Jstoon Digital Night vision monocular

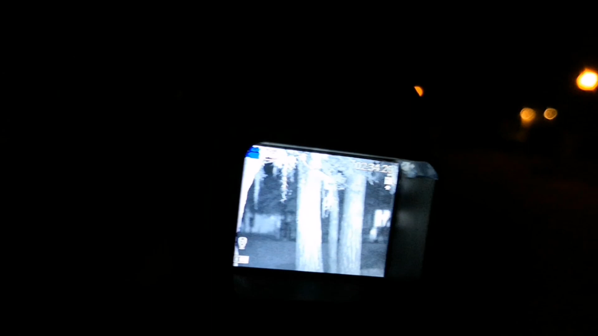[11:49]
Let's see, now that it's on, will it actually pick up the IR illuminator?
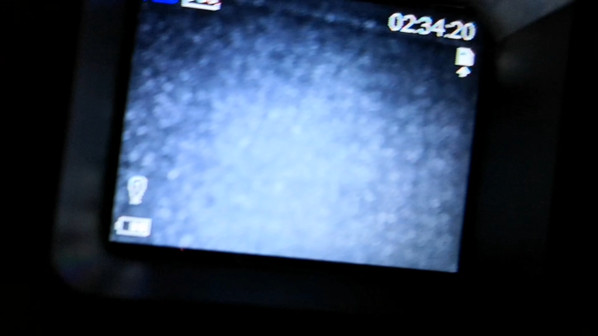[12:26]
When it's on though, it does. So now I'm turning it back to regular.
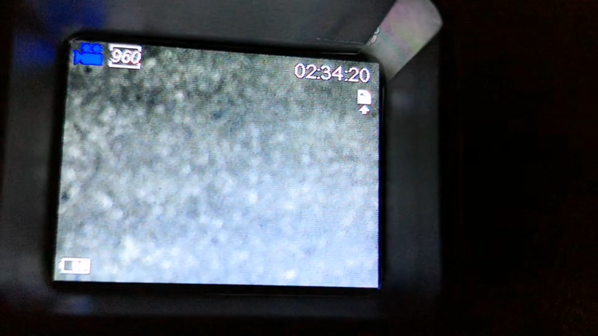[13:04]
But there's a small difference of when the IR illuminator passes the exact spot it's touching.
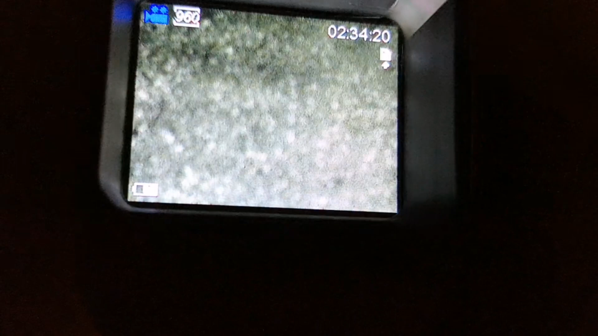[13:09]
You can notice it slightly.
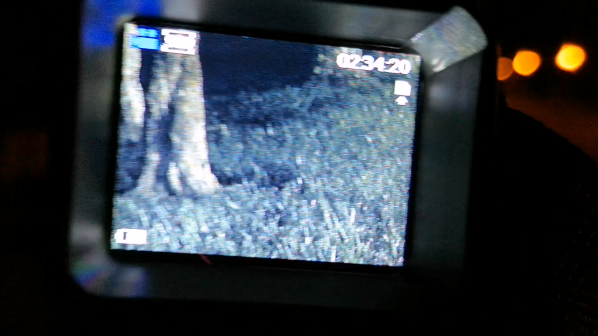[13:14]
Overall, it's not really picking up an IR illuminator at all when it's in the night mode.
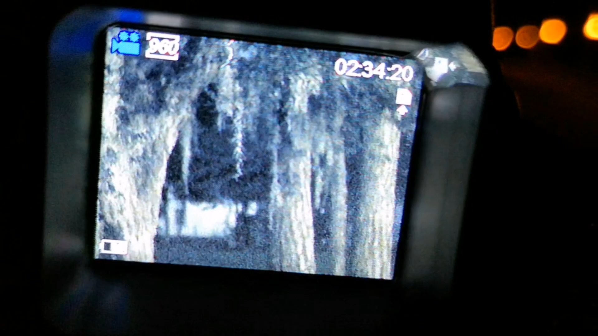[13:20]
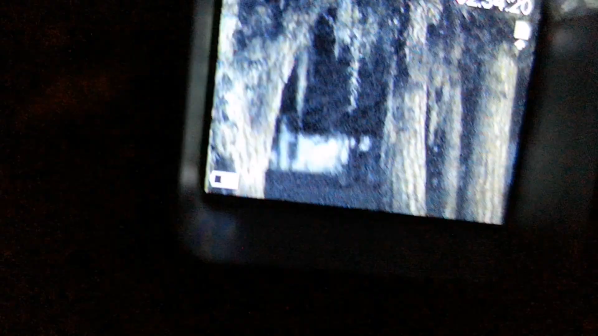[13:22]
If I happen to touch the right spot for a split second, it gets brighter.
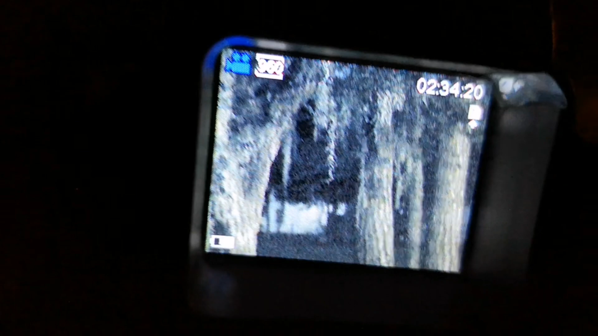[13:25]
But it really doesn't notice it.
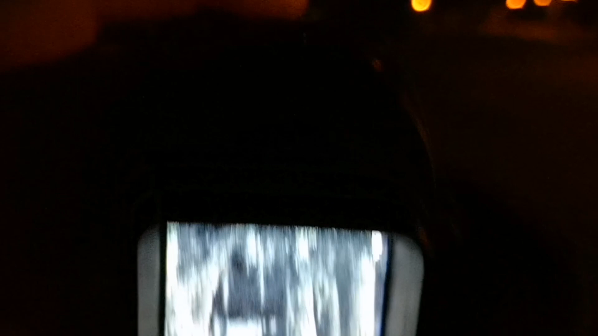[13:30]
Then when I turn it on... And you see the light bulb.
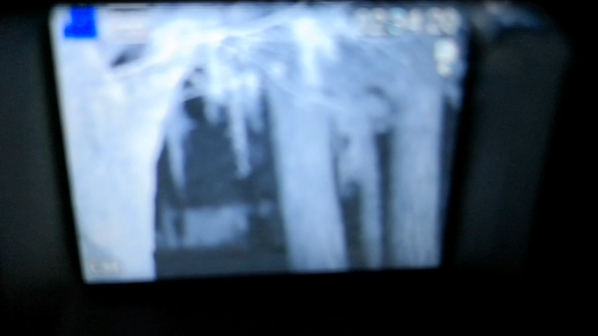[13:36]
And it switches to black and white.
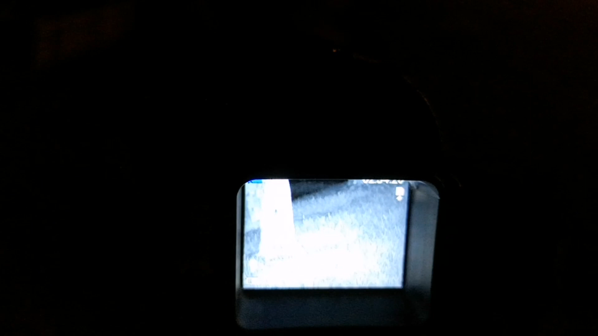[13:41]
Then when I shine the IR illuminator in the right spot. It pits it up briefly.